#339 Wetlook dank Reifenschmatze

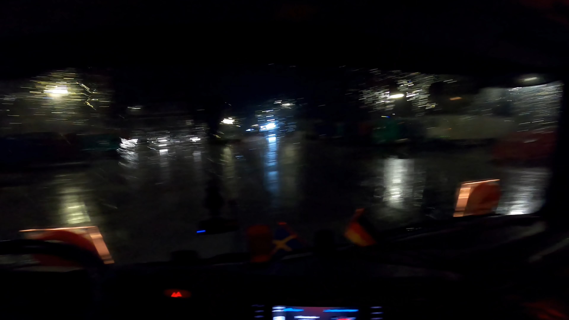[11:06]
äh ach ja richtig schönes feuchtes
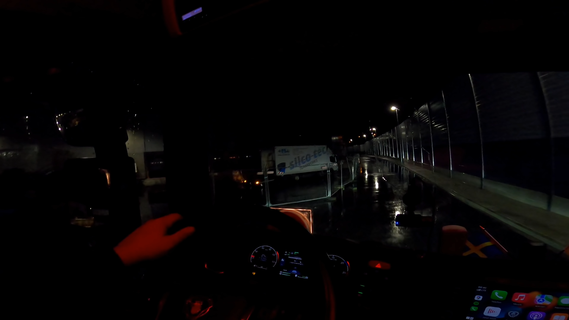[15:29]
Da ich ja nicht mehr so oft hier bin, die neue Halle nimmt jetzt ja auch schon mal Gestalt an. Sind schon die Tore drin und die Rampen da. Ich weiß nicht, wann ich letzte Mal da war hier. Auch schon ein paar Tage her. Ja, ich bin hier angeschnallt. Achso, hier maßen keine Tore hin. Na gut. Macht doch wenig Sinn. Aber wir müssen doch noch langfahren. Jetzt können wir ja alles zuballern mit Rollis hier, mit Leergut und sowas.
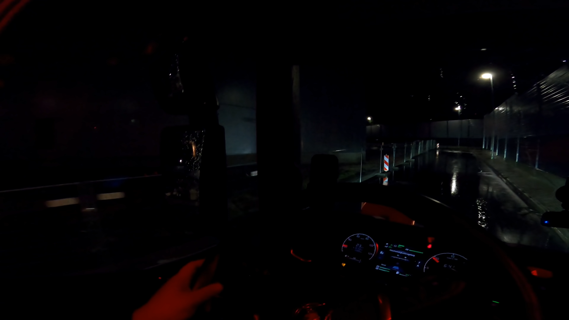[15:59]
Aber hier müssen doch noch Tore rankommen, oder? Auch doch da. Jawohl.